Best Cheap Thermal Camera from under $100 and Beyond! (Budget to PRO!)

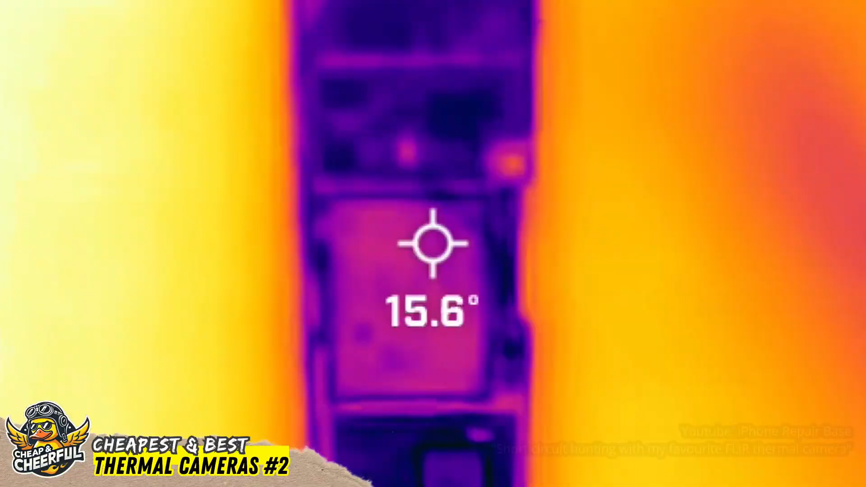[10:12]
because when a component fails, it tends to glow red hot.
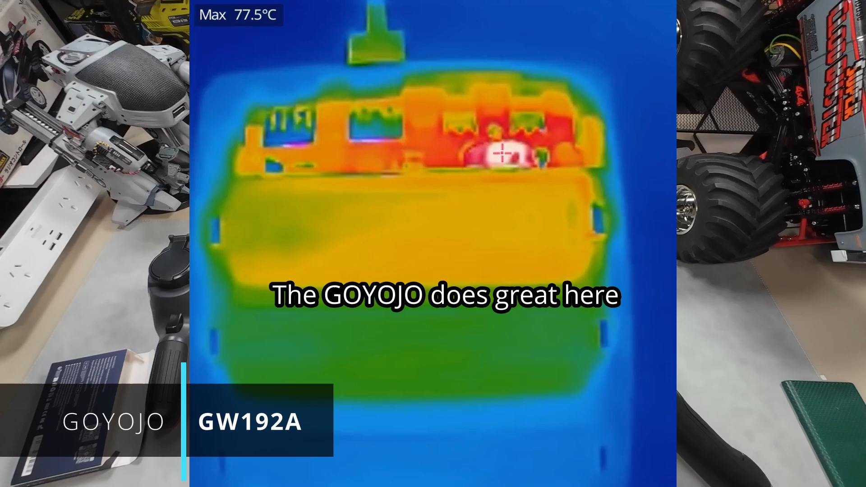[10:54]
On screen: max 77.5°C
normal for a toroid coil under load, and easy to spot since it's a larger component.
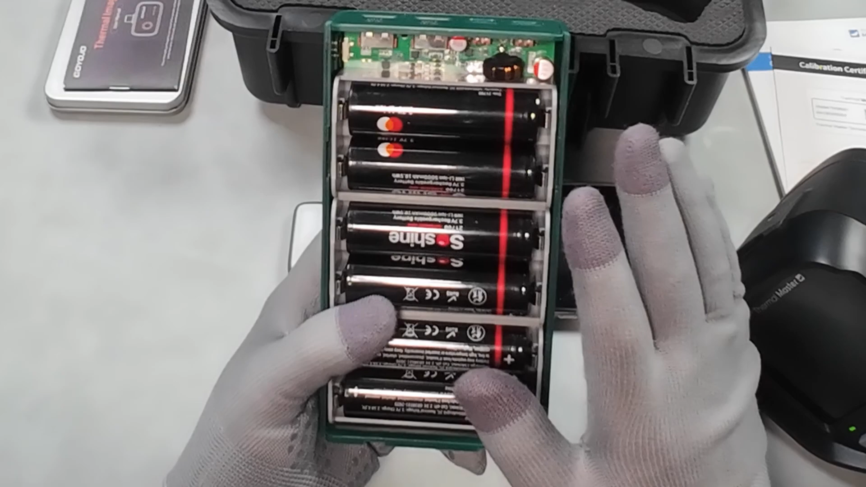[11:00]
Looking at it with a higher resolution tooltop is better, but I don't recommend the tooltop since it came with a bunch of viruses pre-installed on the internal storage.
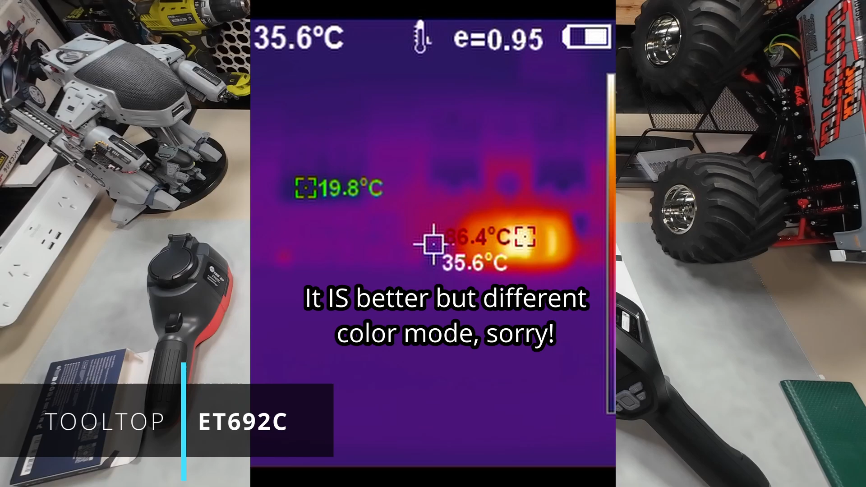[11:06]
On screen: spot 35.6°C
So without any attachments, the Thor does a pretty good job, as we can see here.
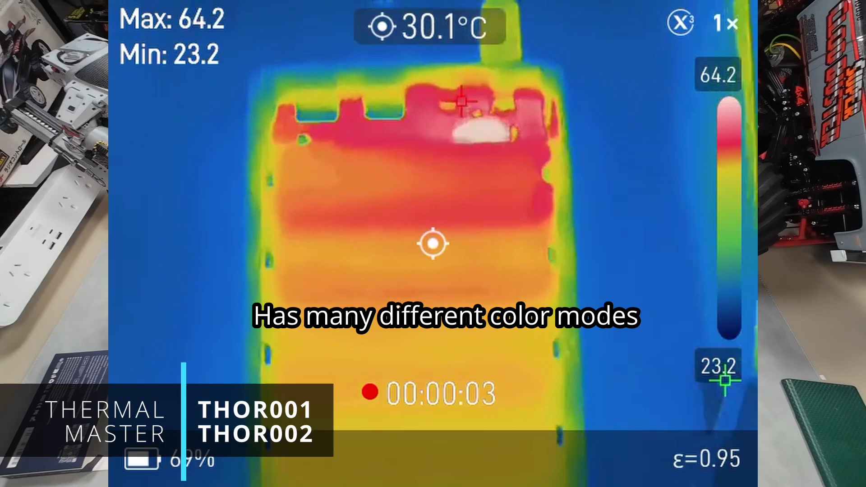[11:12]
On screen: spot 30.1°C
This is basically what the Thor 002 is going to look like, but the Thor 01 comes with this macro lens attachment.
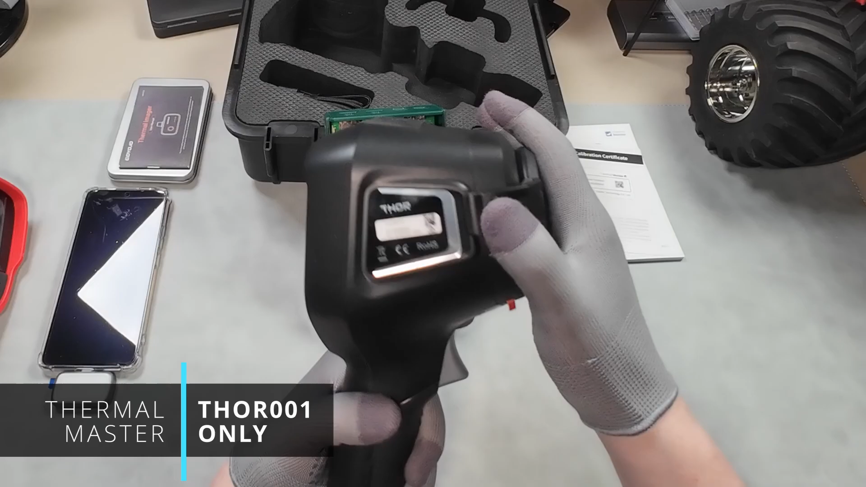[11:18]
So popping that on, and we immediately get a more detailed and zoomed in perspective,
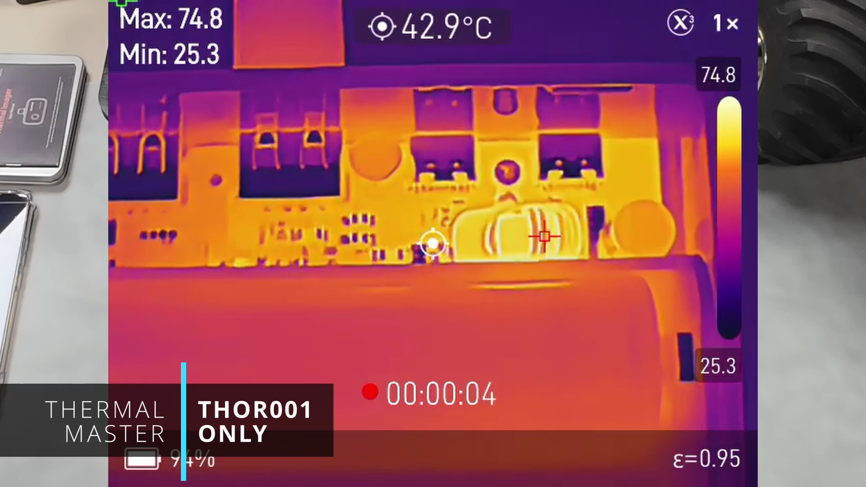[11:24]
On screen: spot 42.9°C
easily seeing each individual component on the board, perfect for finding and replacing all the duds.
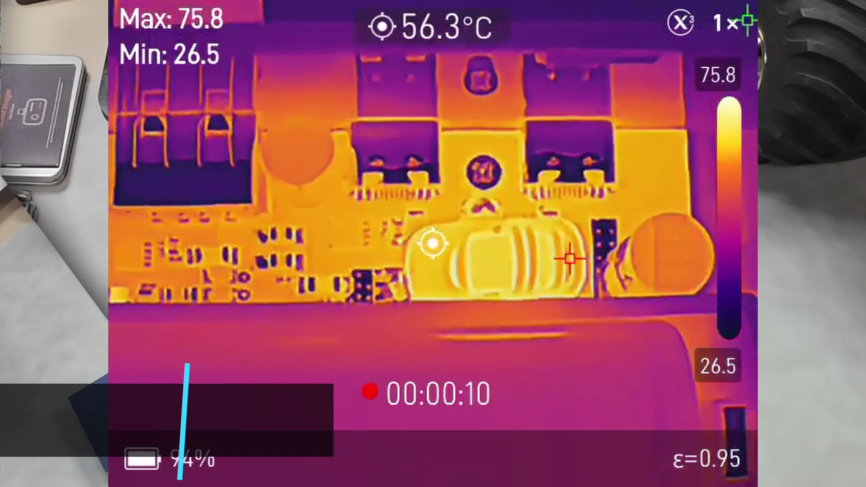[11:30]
On screen: spot 56.3°C
Okay, so next, checking your home insulation. This was a shock.
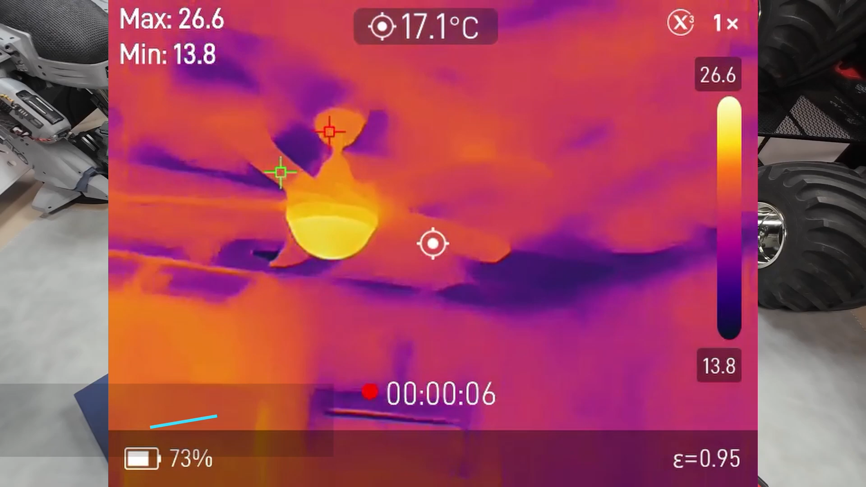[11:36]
On screen: spot 17.1°C
I knew it wasn't great from being up in the roof before and seeing it from a distance, but wow.
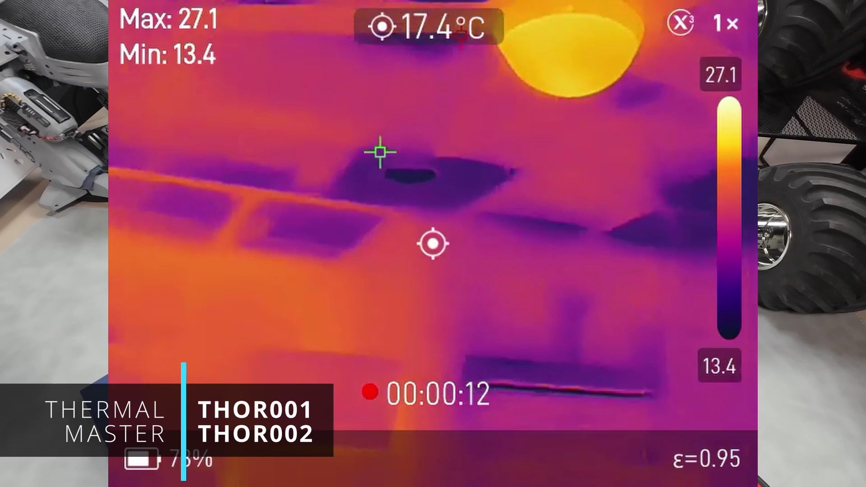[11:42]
On screen: spot 17.4°C
Basically, the builder couldn't be stuffed getting it right into the corners, so any heat I'm paying for is just being sucked right through the plasterboard.
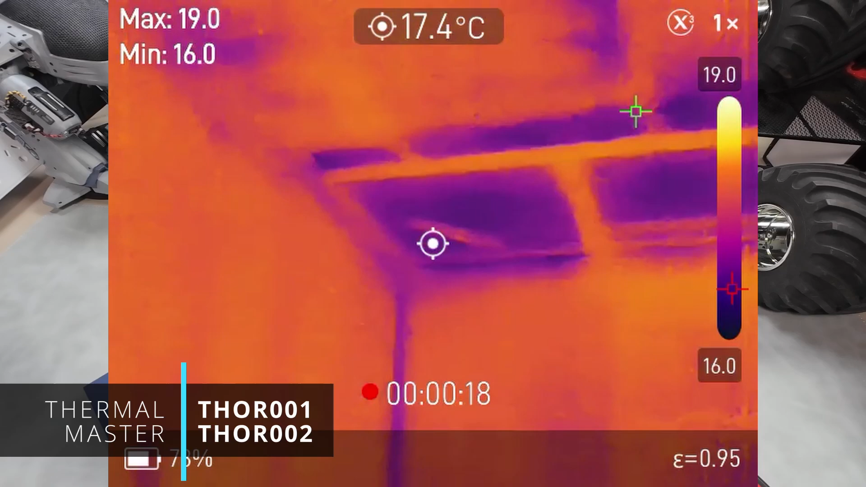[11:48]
On screen: spot 17.4°C
Quality Australian house building. Now, these are huge glaring gaps, so all the cameras were able to see this, including the super cheap Goyojo,
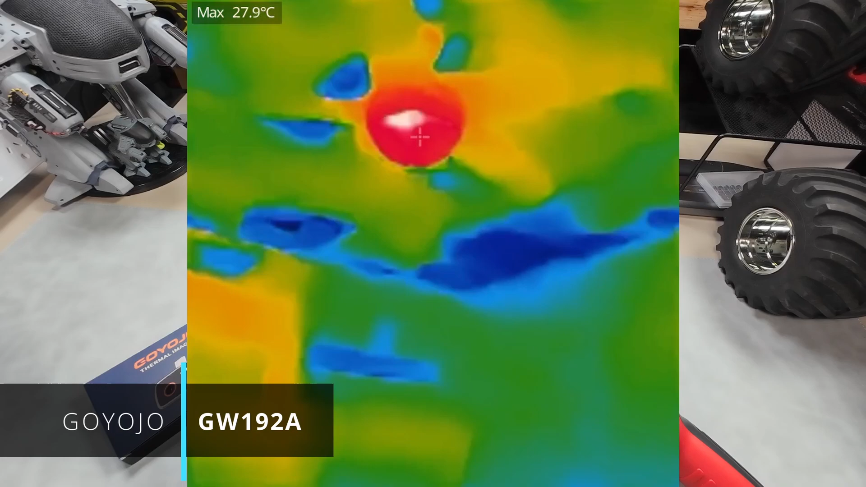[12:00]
On screen: max 27.9°C
though the Thor really illustrated the point, allowing me to see exactly what was going on. Shocking. Moving on to the shower, and if you've ever had a leaky shower,
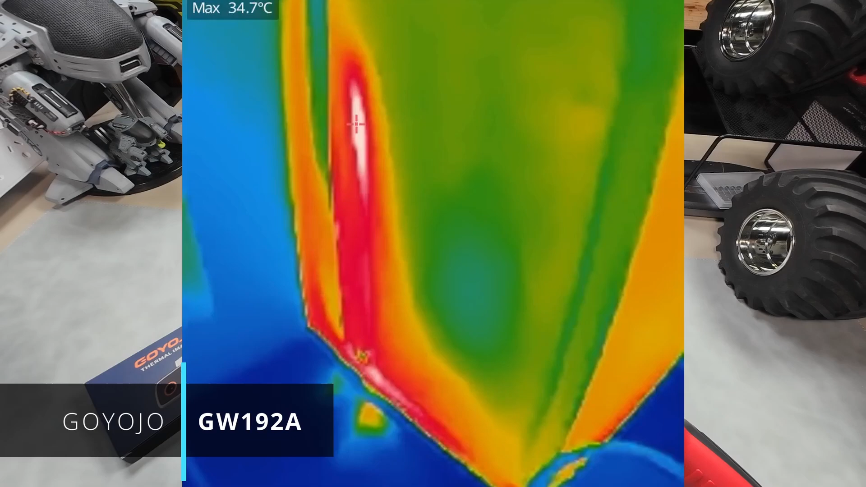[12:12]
On screen: max 34.7°C
sometimes finding the source exactly where it's coming from can be a major headache if it's not immediately obvious.
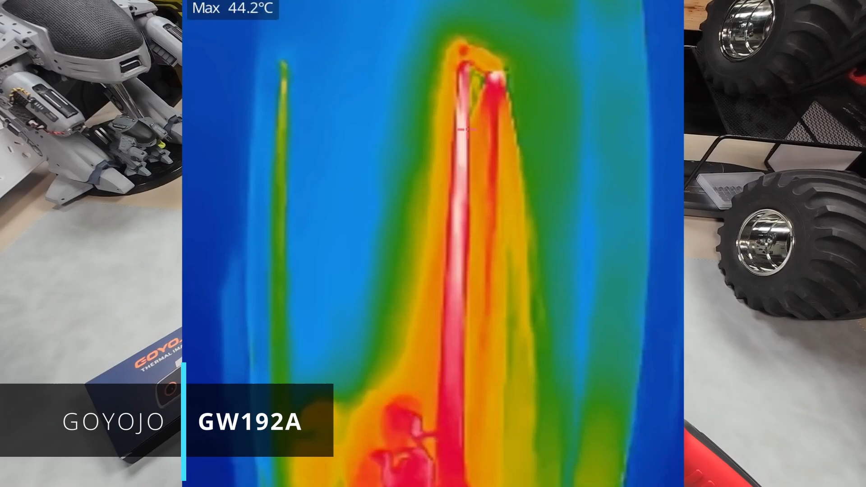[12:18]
On screen: max 44.2°C
So having a thermal camera can make a big difference. Now, I used to have a leak in this corner,
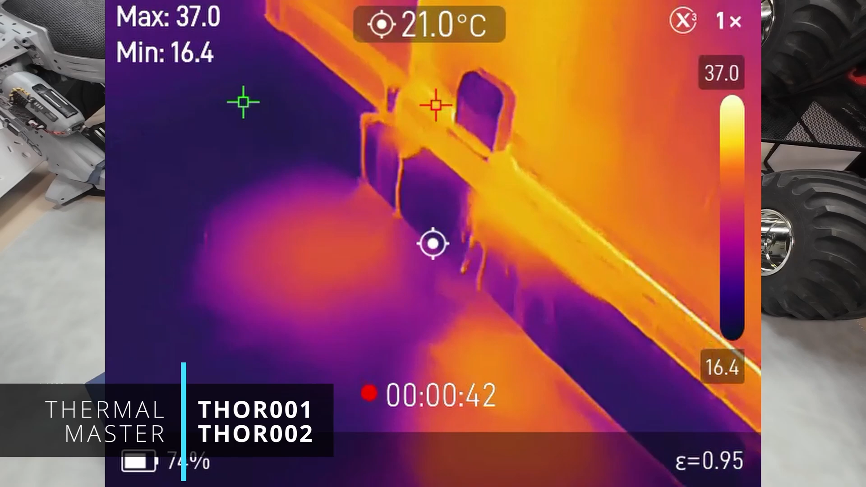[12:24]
On screen: spot 21.0°C
which thankfully has been fixed, and all of them were able to confirm that none of the hot water was getting out unless I let it.
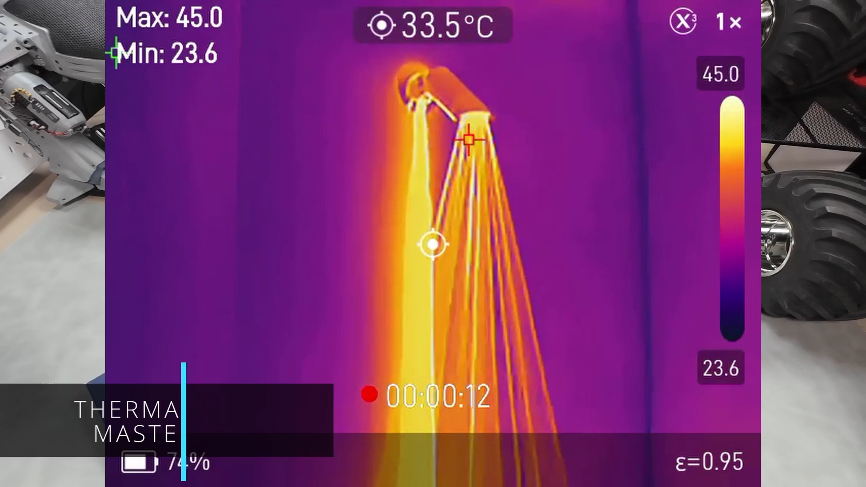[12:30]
On screen: spot 33.5°C
I'm not sure if the Goyojo could help track down a much smaller hole,
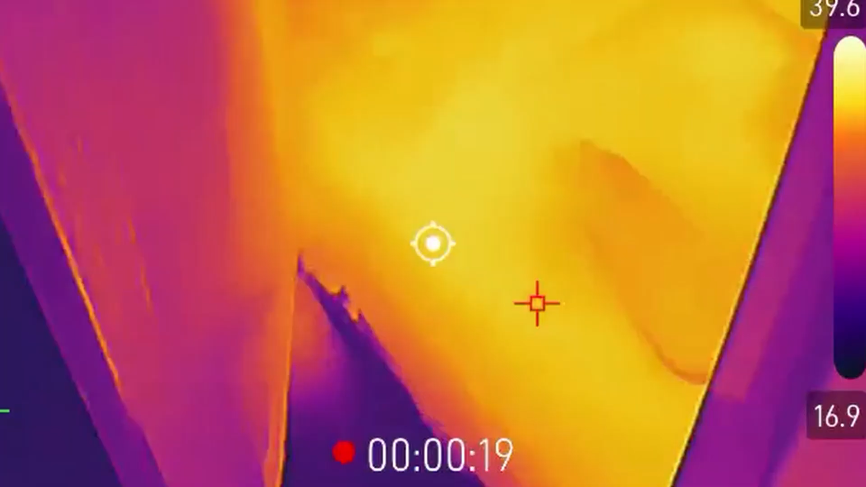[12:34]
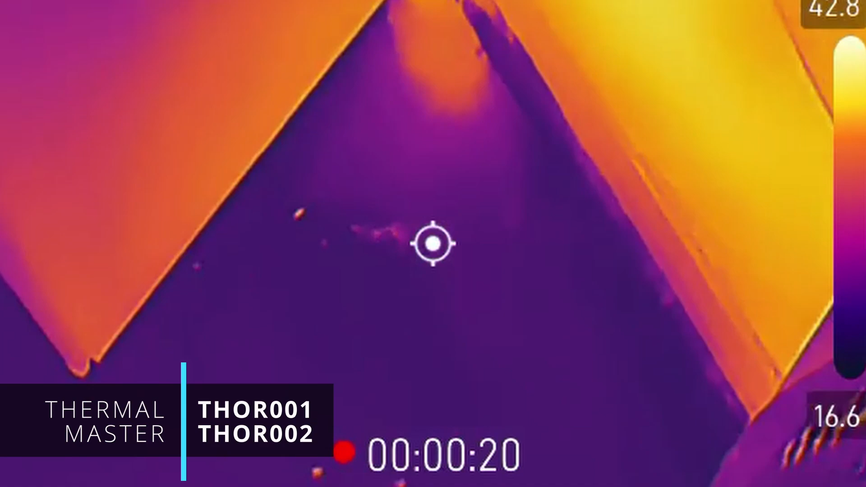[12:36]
but the Thor was able to see in incredible detail even the tiny droplets of water hitting the tiles. Really cool.
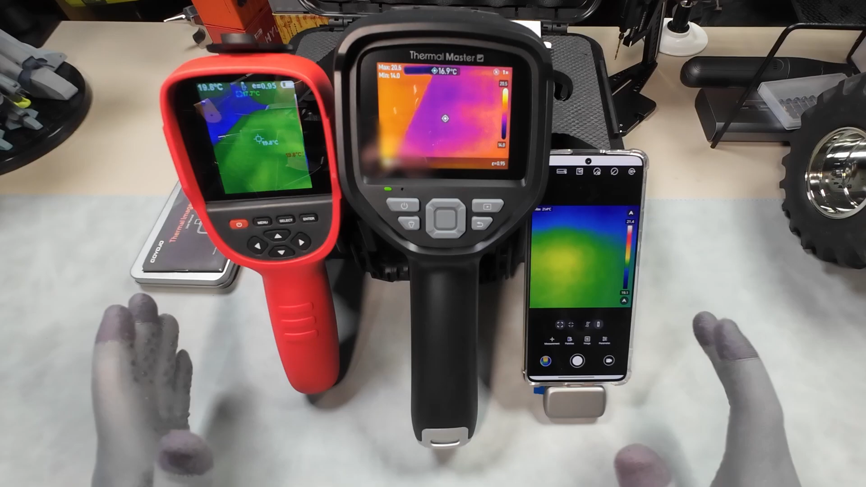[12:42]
Okay, so after putting these through the paces, which ones would I buy? Firstly, if you only need the simplest, bare minimum thermal camera for a once-off curiosity or faffing around,